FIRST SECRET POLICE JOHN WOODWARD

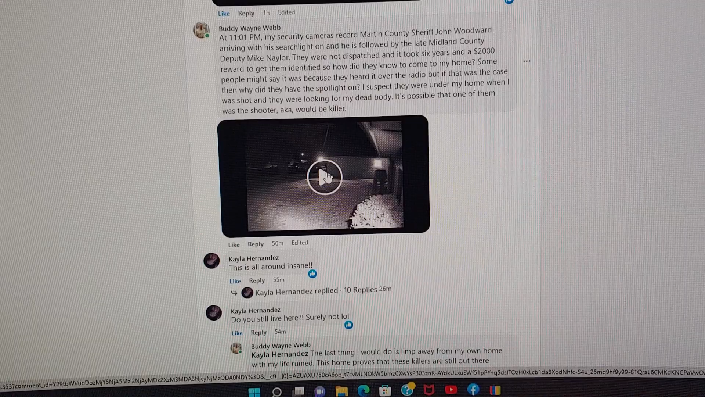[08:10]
Here, let me do this video here.
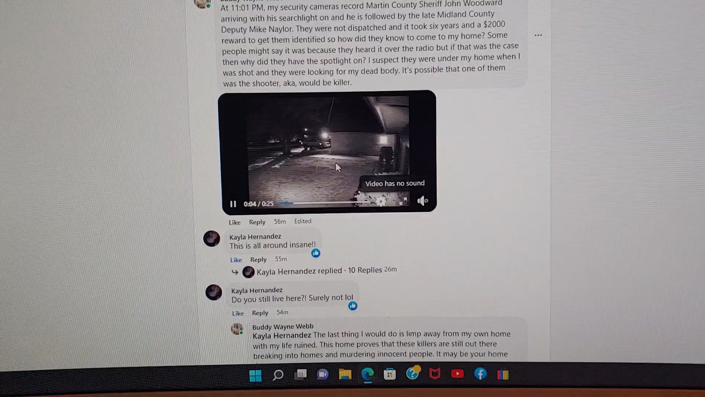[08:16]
Here, there's no sound on this video. Okay, there's Woodward showing up, spotlight on,
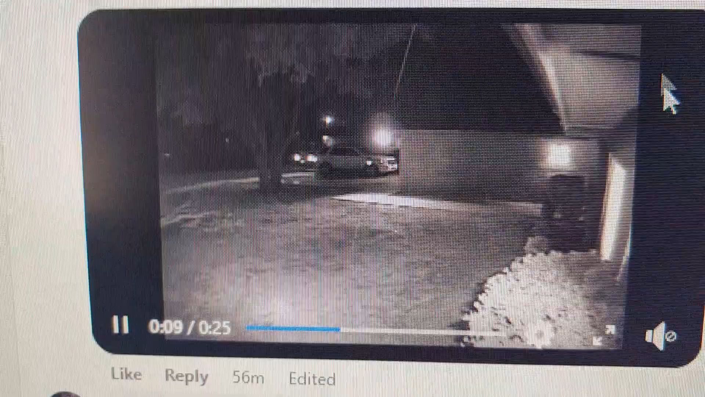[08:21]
followed by Mike Naylor right here, Midland. So, Martin County Sheriff John Woodward shows up 19 minutes after I crawled out without being dispatched. It took six years and a $2,000 award to get them identified.